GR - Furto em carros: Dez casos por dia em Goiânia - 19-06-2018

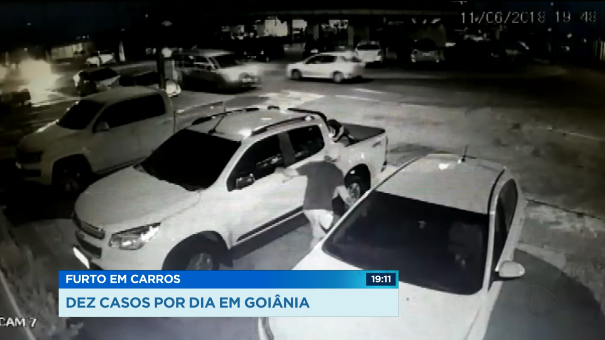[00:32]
Esse vídeo, registrado na semana passada, mostra a rapidez com que os arrombadores agem. Ele finge conversar com o motorista do carro ao lado, enquanto força o vidro. Em questão de segundos, entra pela janela e rouba uma pasta. Um skate seria um prato cheio para ele.